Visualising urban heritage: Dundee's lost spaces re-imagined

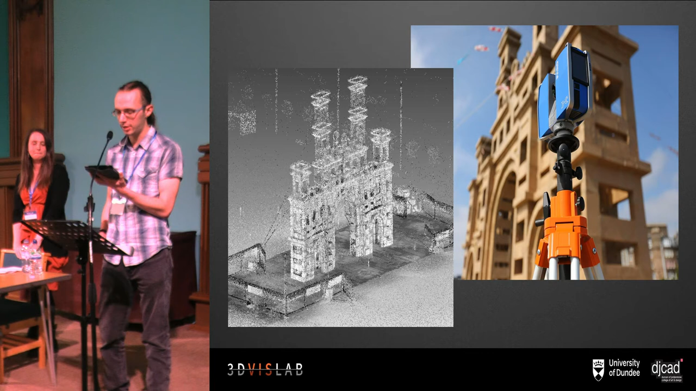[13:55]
So Alice and I came to the site on the Sunday morning to collect a digital survey of the installation before it was toppled.
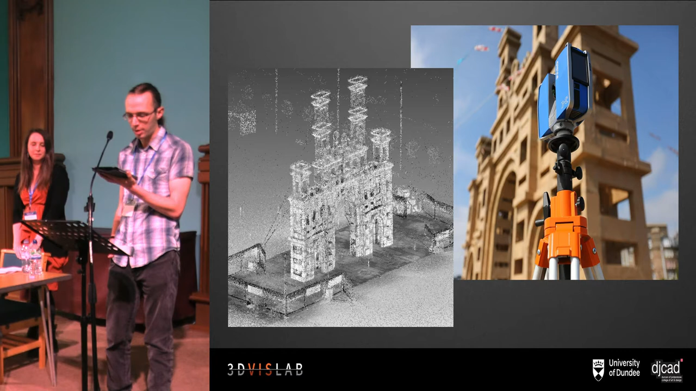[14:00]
We used both photogrammetry and laser scanning to gather as much data as we could in a brief time, but we were also struck by characteristics of the arch that eluded the survey, including the sense of occasion and presence of the temporary structure. So individuals made the cardboard arch their own by building it and by exploring it,
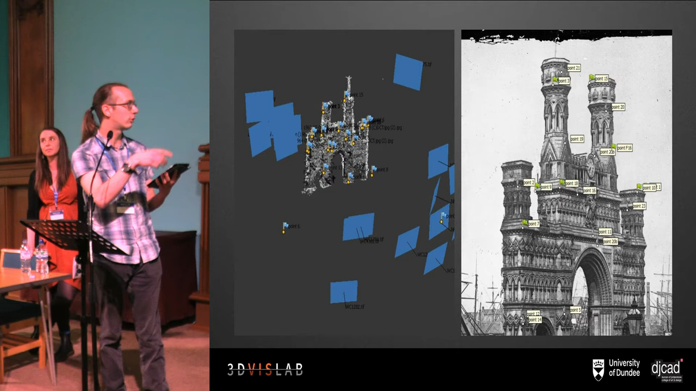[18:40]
as is inevitable, it's sort of blackened towards the end of its life. And the kind of structures around, so it's got the docks on one side and the city on the other, and there's very few those buildings have remained upstanding for the duration of the arch, so there's very few kind of points, with a couple exceptions of a church and maybe a couple of the buildings that have that we can kind of latch onto.
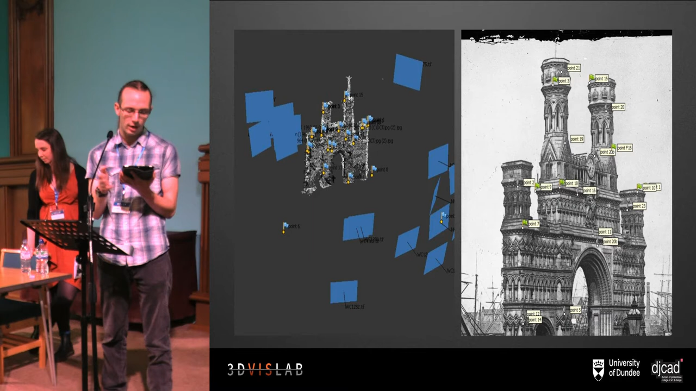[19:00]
So to get around that, obviously the SIFT algorithm isn't going to pick up common points across these photographs. So to get around that, we're placing common landmarks on the features manually. Basically kind of starting to put in these points of this corner here is the same as that corner there, and trying to kind of get this orientation of the arch,
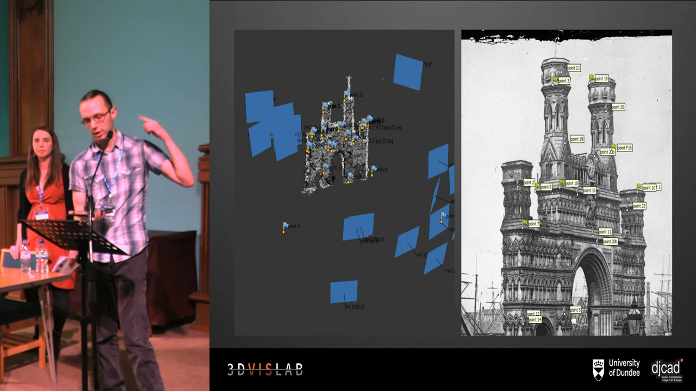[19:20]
and doing that over and over in the hope that it will magically kind of piece together the alignment, which it did at some point. Next slide, please.